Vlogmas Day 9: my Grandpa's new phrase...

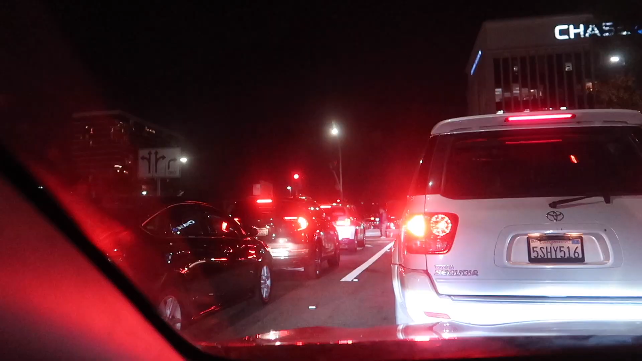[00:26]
always traffic i'm almost to the front i can see it what's